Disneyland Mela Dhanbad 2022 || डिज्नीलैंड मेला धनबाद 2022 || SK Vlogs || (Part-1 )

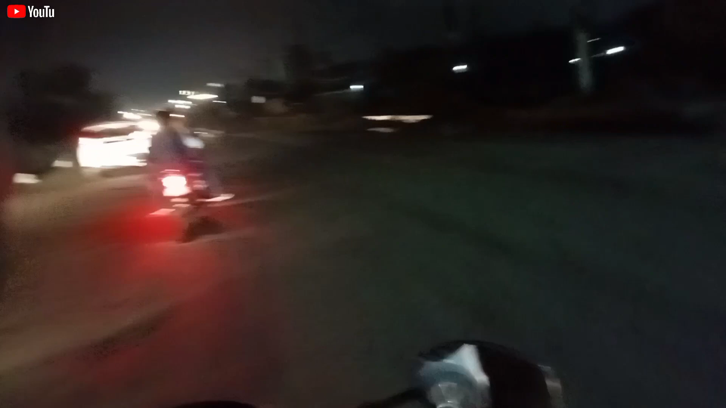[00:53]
तो गाइस देख सकते हैं बारिश के कारण रोड कितना गंदा हो चुका है।